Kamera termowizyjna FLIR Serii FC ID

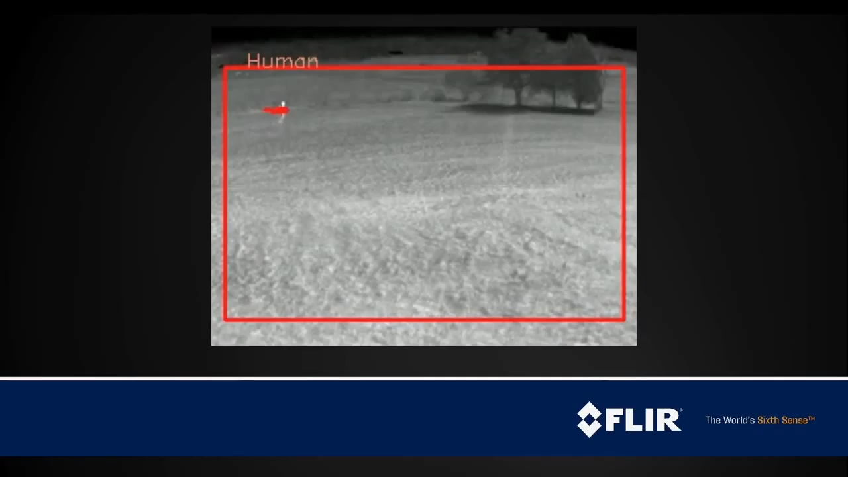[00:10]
We're at As Is 2015 at the Anaheim Convention Center where FLIRS is introducing our new FC Series ID thermal security camera. The FC Series ID includes onboard video analytics for detection of human and vehicle intrusions.
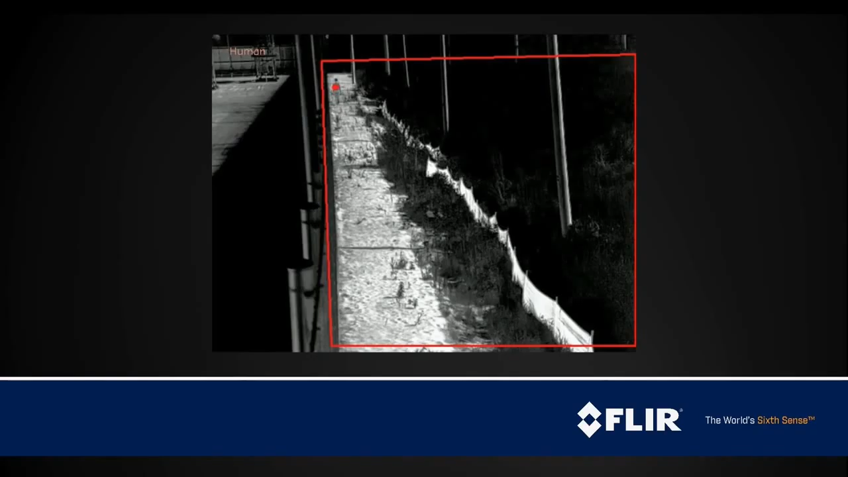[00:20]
This system provides a fully automated system for detecting intrusions around critical, commercial, and industrial installation environments.